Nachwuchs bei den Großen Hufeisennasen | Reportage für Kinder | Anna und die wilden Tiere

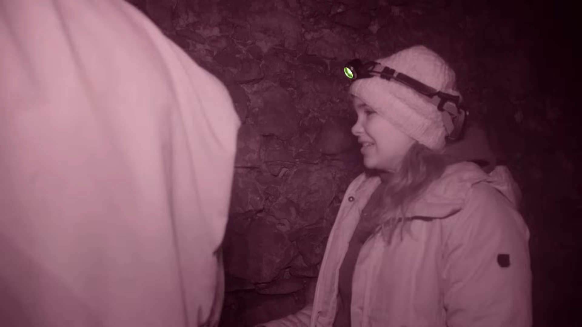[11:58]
In der alten Scheune ist es auch tagsüber komplett finster.